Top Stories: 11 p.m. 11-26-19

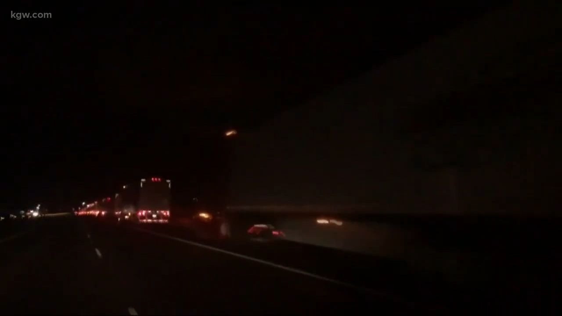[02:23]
travel a little further south but a big mess and this video here shows what conditions
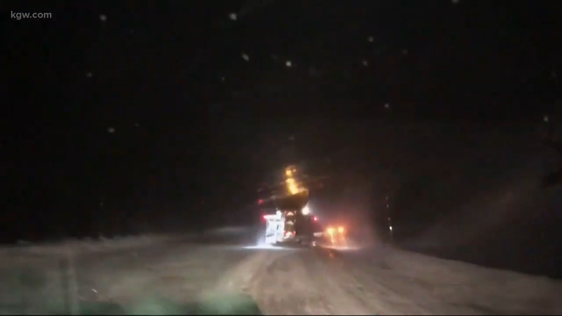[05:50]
trucks traffic was at a standstill they're also spotting some downed trees from some
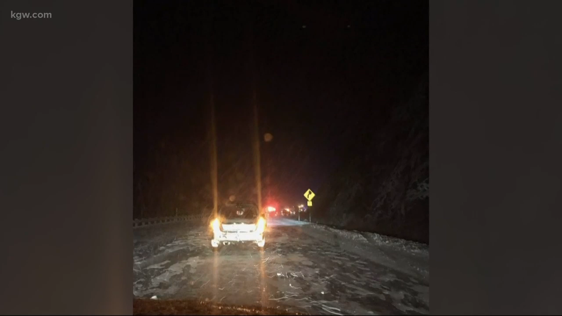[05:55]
heavy wind odot is now asking people to avoid 26 over the mountain if possible though they're going to work through the night to try and get that road clear stay with